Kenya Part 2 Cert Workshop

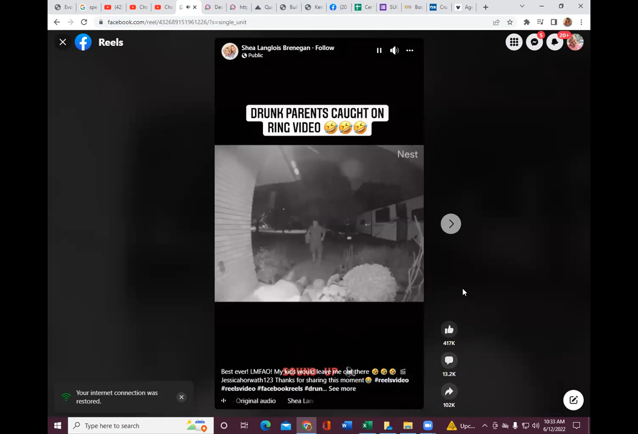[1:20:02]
he just stands there looking at her are you okay